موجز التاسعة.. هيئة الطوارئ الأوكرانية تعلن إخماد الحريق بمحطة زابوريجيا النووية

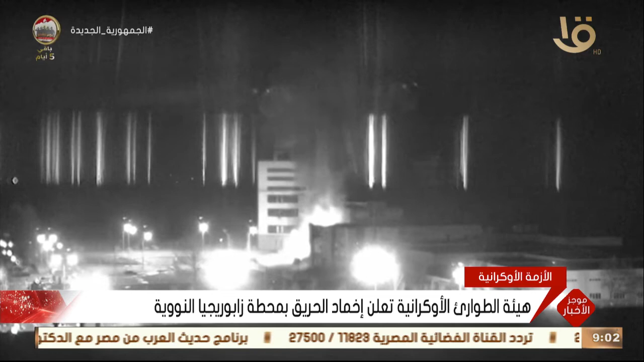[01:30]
القوات الروسية هاجمت المحطة وأن النيران اندلعت في مبنى تدريب مجاور لها مكون من خمسة طوابق هذا ونقلت وسائل أعلام أوكرانية عن مدير المحطة النووية أنه تم تأمين الأمان الإشعاعي بالمحطة اتهم الرئيس الأوكراني زودمير زيلنسكي موسكو بالسعي لتكرار